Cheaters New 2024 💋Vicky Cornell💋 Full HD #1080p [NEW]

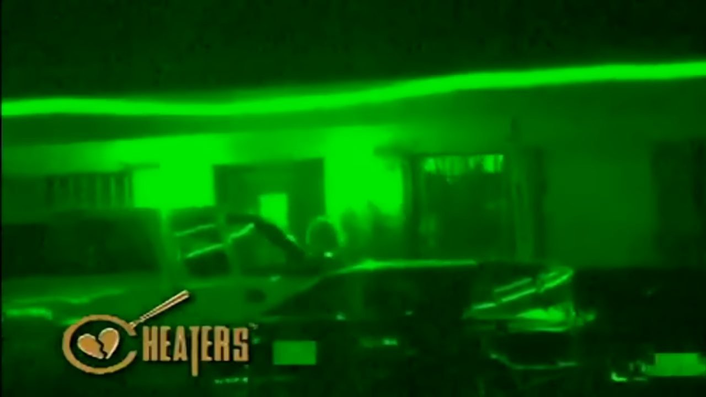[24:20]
They enter the establishment and settle by the pool tables near the back.
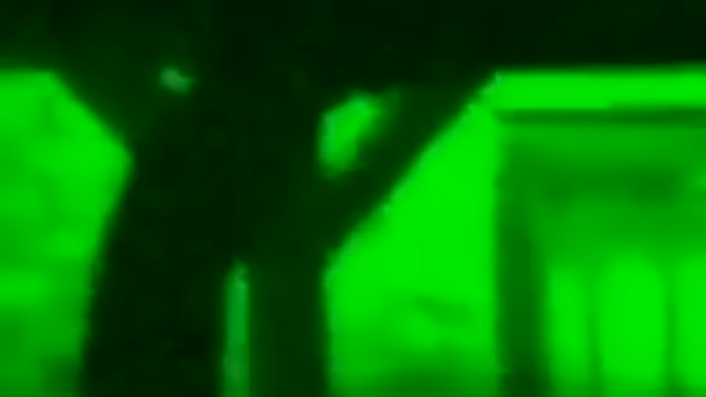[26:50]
The same young lady that we've seen him with previously
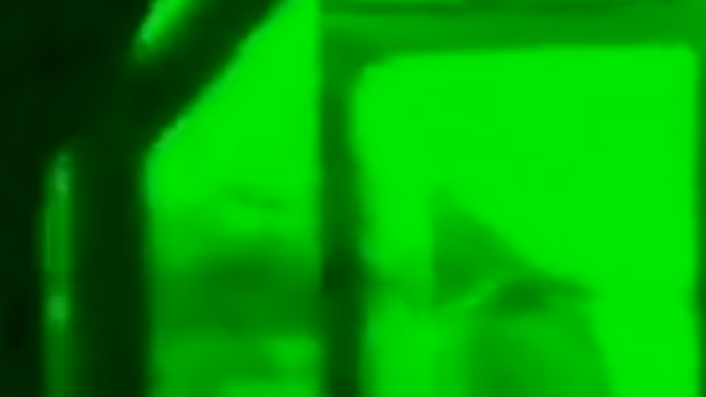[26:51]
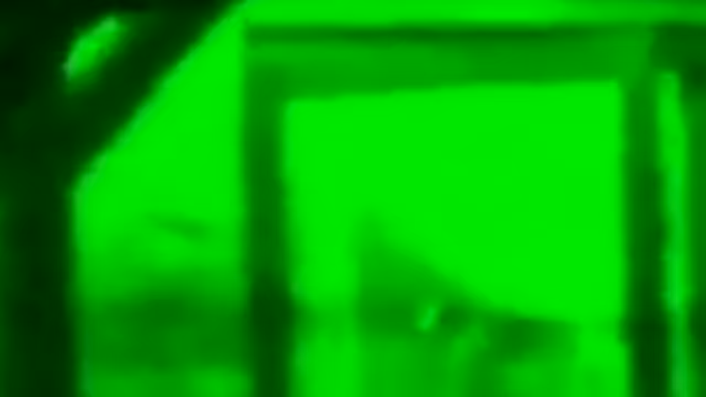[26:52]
opens the door, lets him in.
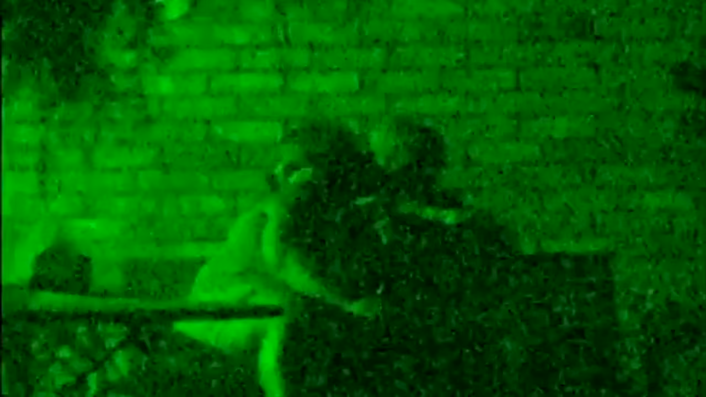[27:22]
but once they arrived back at the ranch, there is continued amorous activity on the porch,
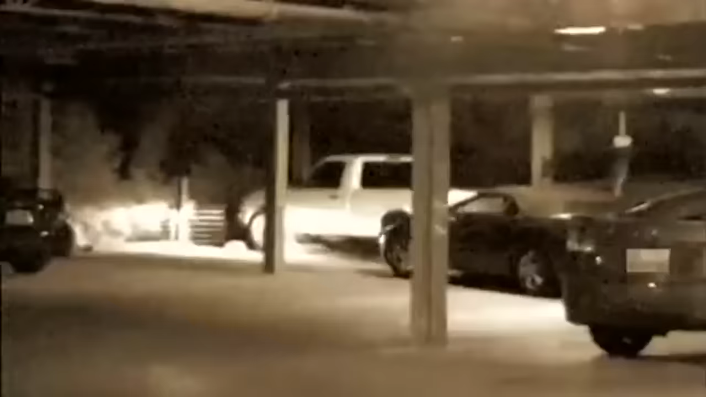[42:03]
Investigation Day 4. After quite a few days with little movement on the case, agents catch a break.
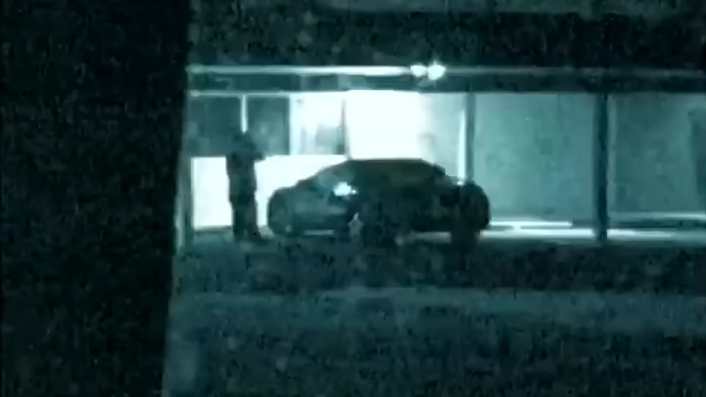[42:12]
They receive a call from Lily stating her husband's claims of needing to work late.
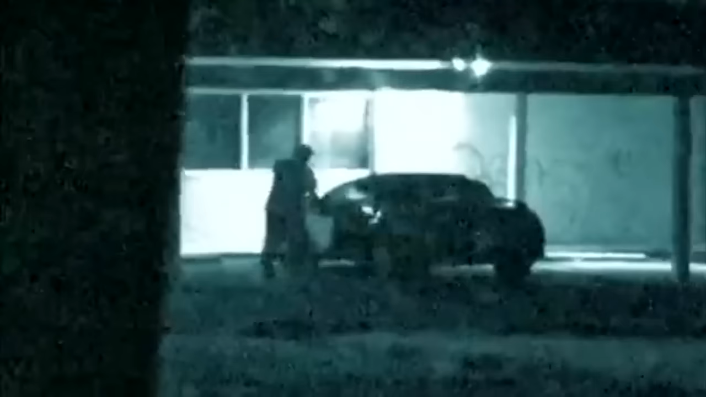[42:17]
Agents spot Santiago leaving the lab and darting off in his automobile.
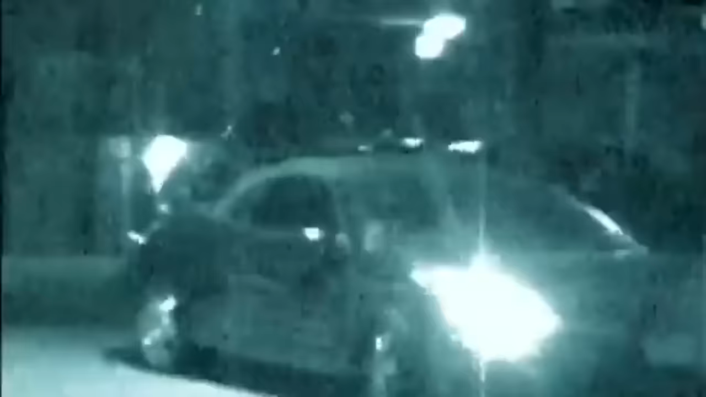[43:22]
Santiago spends much of the night inside before finally pulling himself away and returning home only hours before dawn.
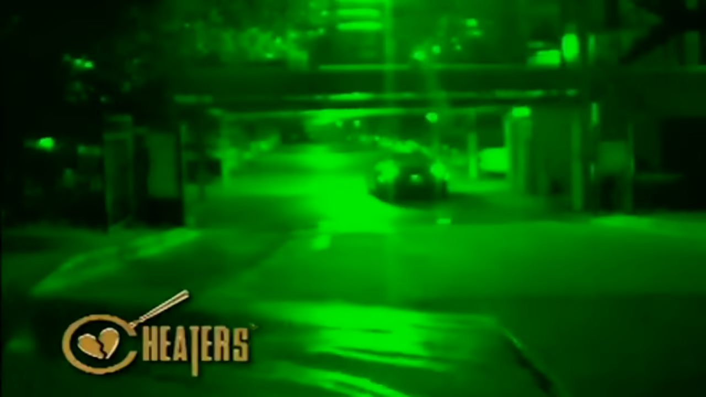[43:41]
Mobile units follow Santiago to Castillo's apartment complex. It appears to be a real date this time, as Santiago ushers his lady love from her apartment and into his car.
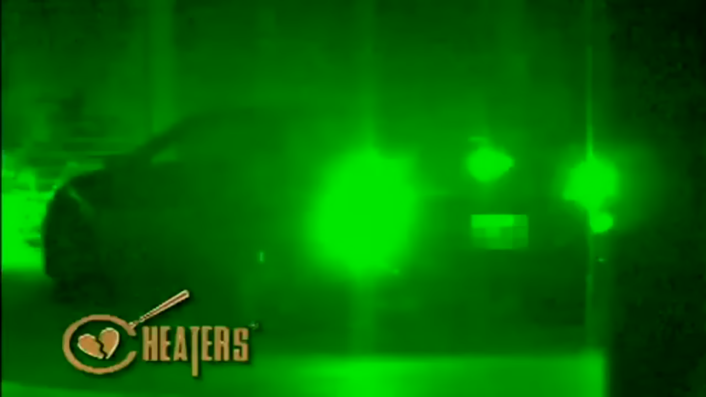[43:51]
With the top down, a canopy of stars twinkle brightly,
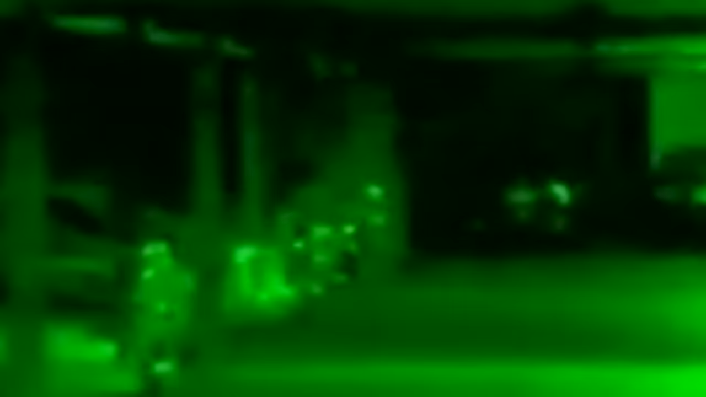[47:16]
Goes inside, collects her. They come out, travel to a restaurant.
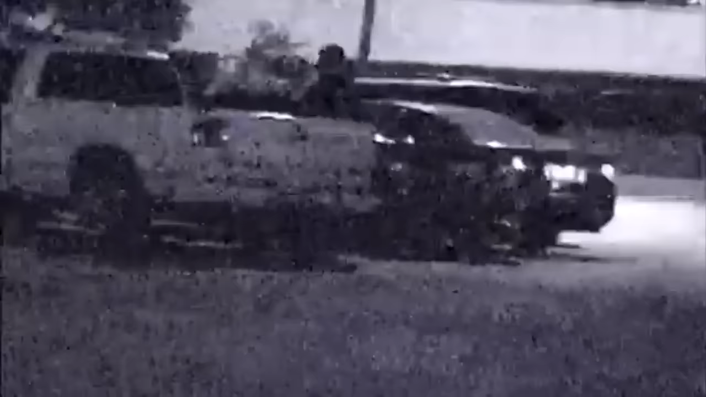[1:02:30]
Melissa drops Amador off at his car before heading home, barely beating the sunrise.